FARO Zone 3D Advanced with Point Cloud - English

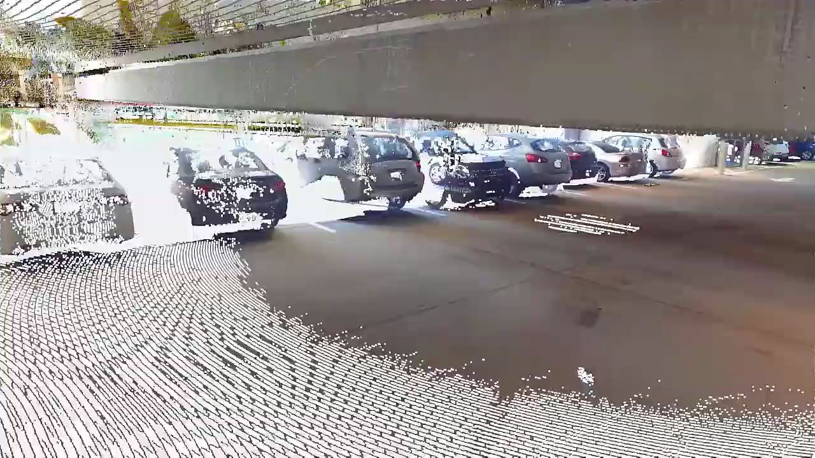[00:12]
Millions of coordinated points generate a virtual environment that preserves a scene to the smallest detail.
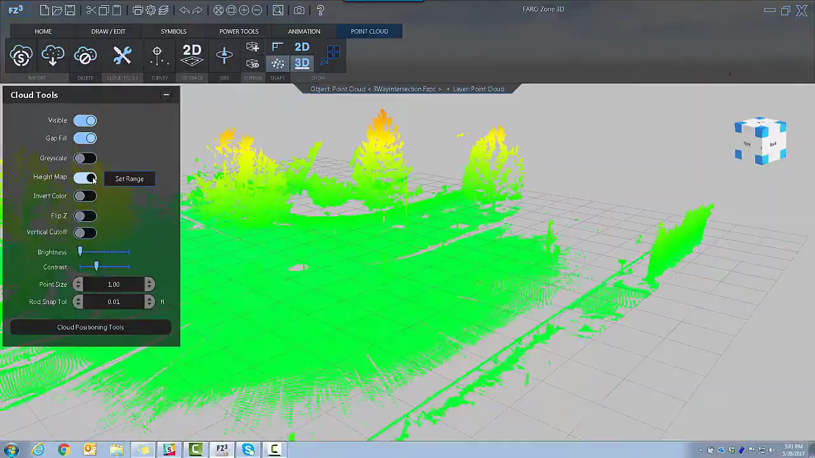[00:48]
or turn your point cloud into a heat map. You can also flip Z for easy tracing of the street.
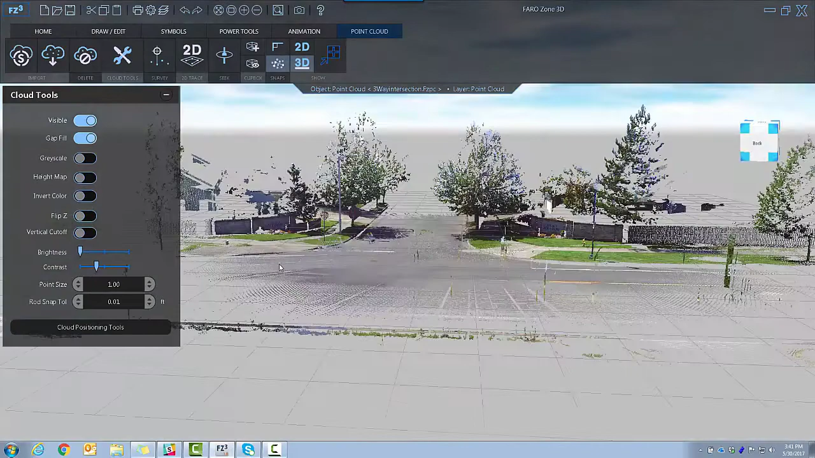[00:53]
Vertical Cutoff masks points above a selected height, and you may adjust visibility factors.
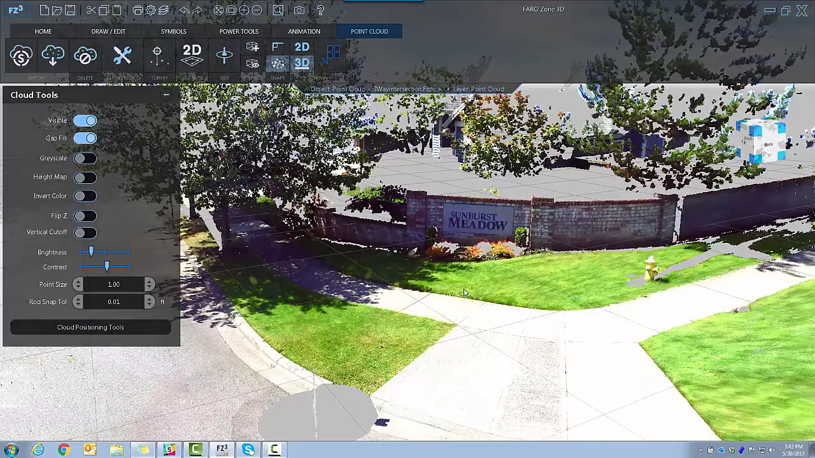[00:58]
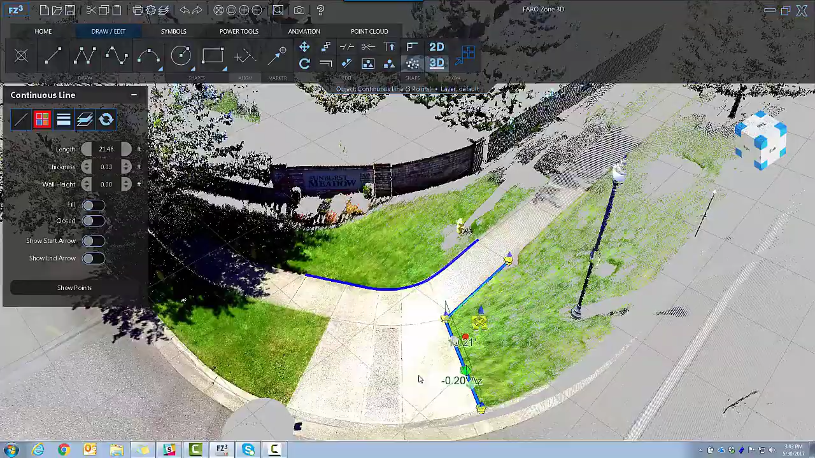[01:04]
With Snap and Draw tools, trace the scene in 3D, snapping lines to the point cloud.
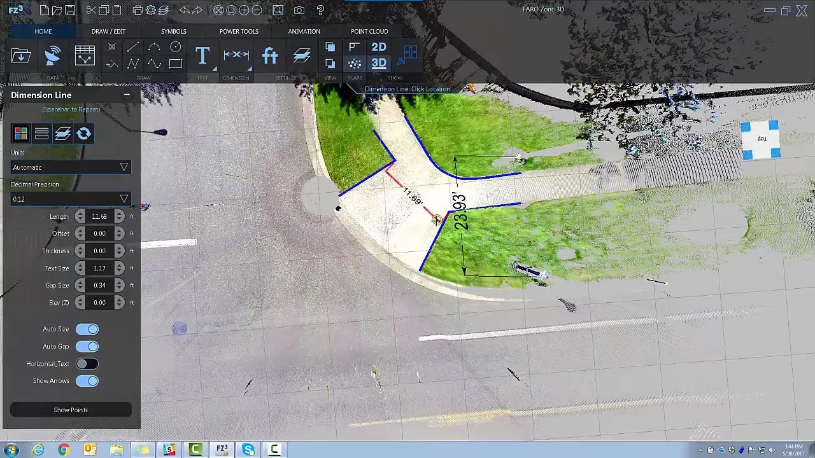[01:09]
Use the dimensioning tools to place accurate dimension lines between the points of choice.
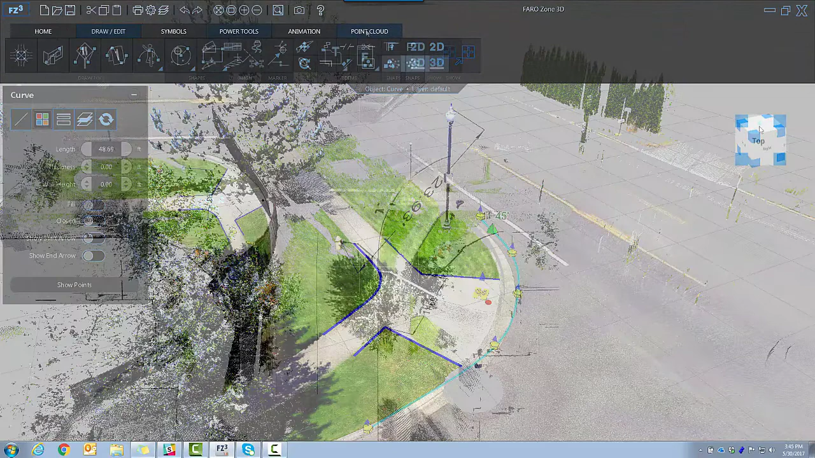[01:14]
2D Trace allows you to trace point clouds with no Z value, snapping to the ground plane.
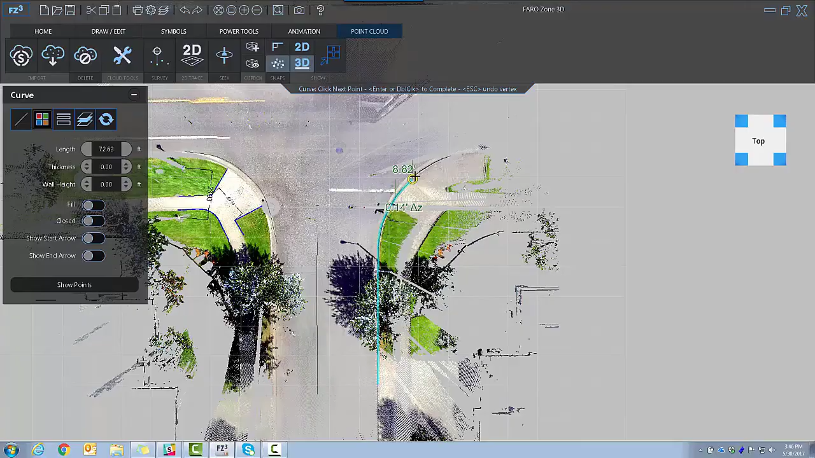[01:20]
Place any kind of symbol in a point cloud to model crashes and movements,
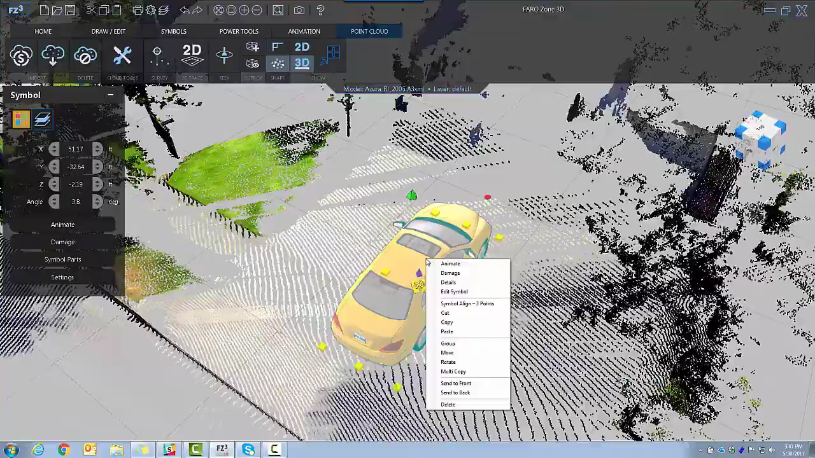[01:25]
quickly snapping the symbol to the desired plane.
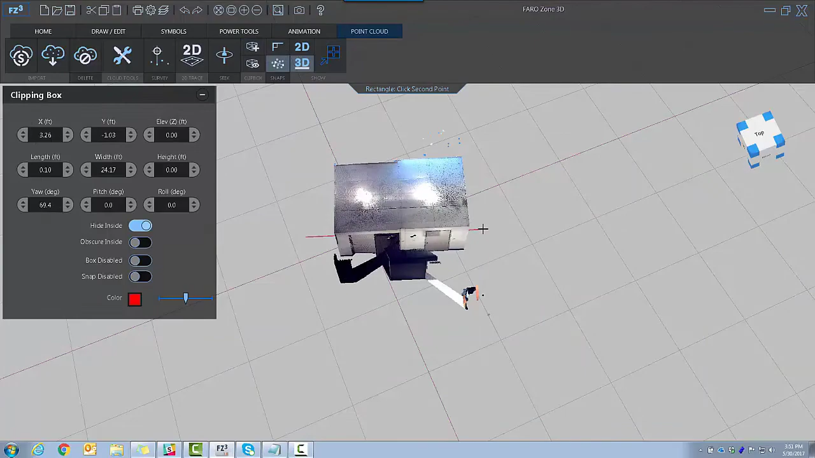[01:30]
Clipping boxes enable you to isolate aspects of the point cloud. No points are deleted, simply hidden.
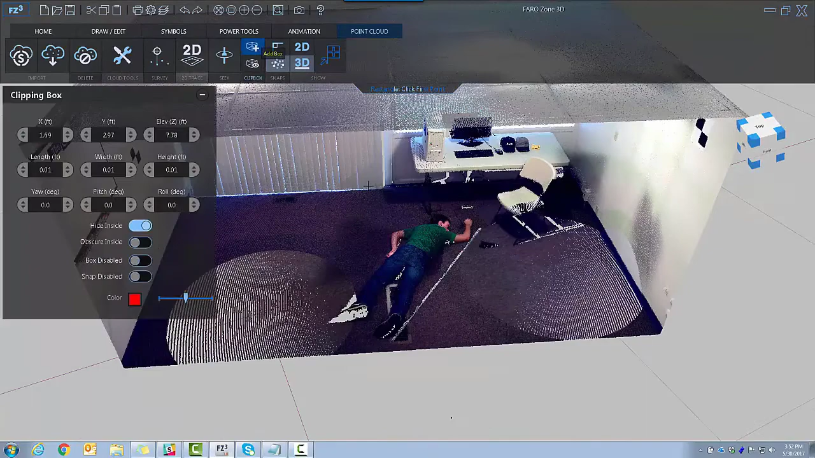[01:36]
Clipping boxes can also obscure the points inside, not just hide them.
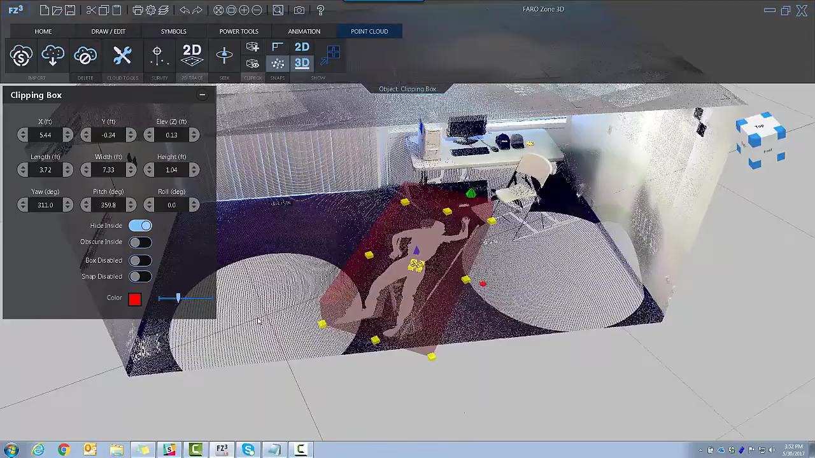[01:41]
Use height cutoff and clipping boxes together to show just what you want.
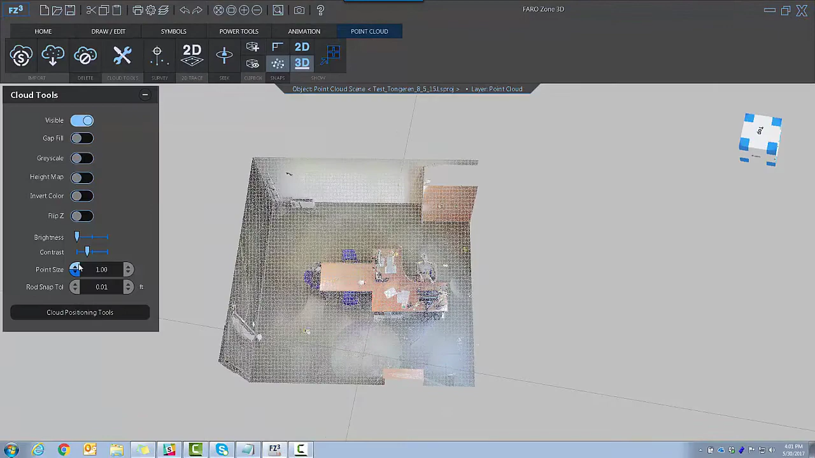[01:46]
Of immense value are the CSI tools, Snap to Rod and Snap to Sphere.
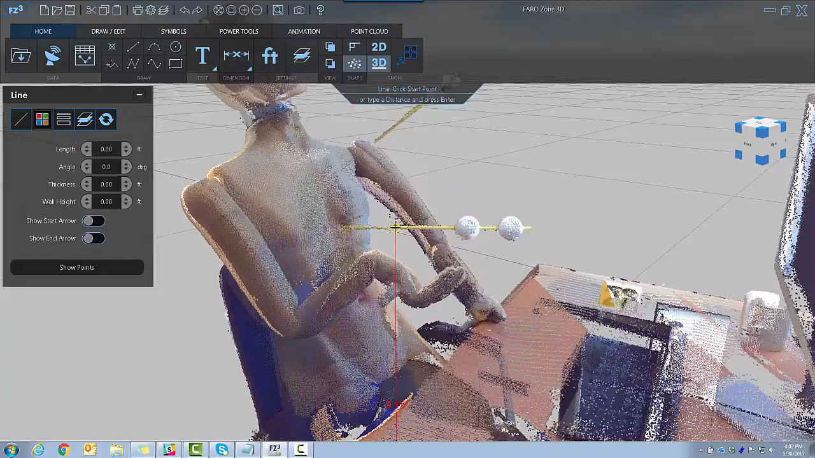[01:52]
With these tools, bullet trajectories are accurate and easy.